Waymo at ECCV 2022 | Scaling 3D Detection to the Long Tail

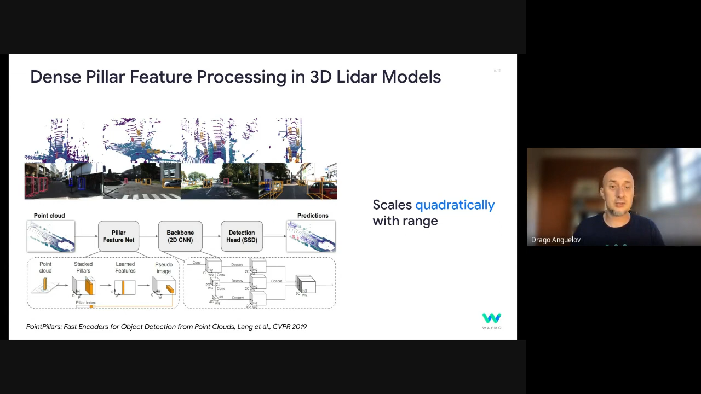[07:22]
And as our LIDARs have been improving themselves dramatically over the last few years, the range has become 200, 300 meters. At such range, it starts becoming prohibitive, creating and maintaining this dense top-down bird's-eye view with pillars. And so maybe a couple years ago, we set ourselves the challenge. Can we have a high-performance model that actually does not depend on the range?
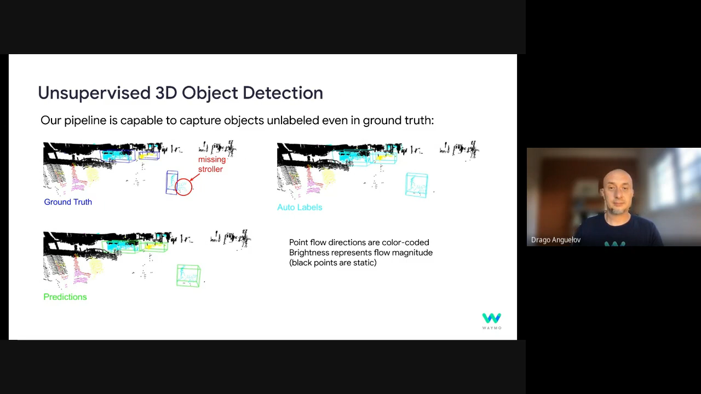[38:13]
Our automatic label method directly infers and correctly infers that this is roughly the same object moving coherently and bounding boxes. And in terms of quantitative metrics in the open set setting, when we assume that human labels